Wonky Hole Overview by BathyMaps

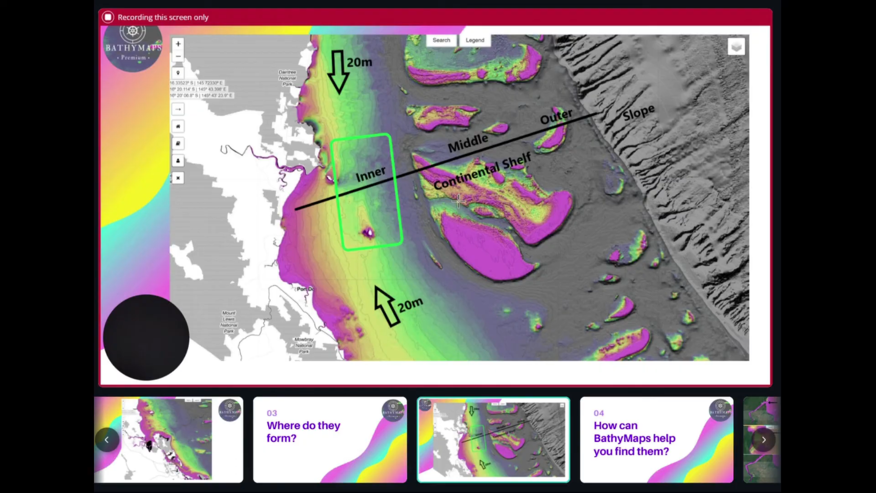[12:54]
see here in danger river they'll form in between generally in between the 20 meter and 30 meter depth contours in the inter within the inner continental shelf so how come bali maps premium help you find wonky holes well bali maps premium users uh have access to our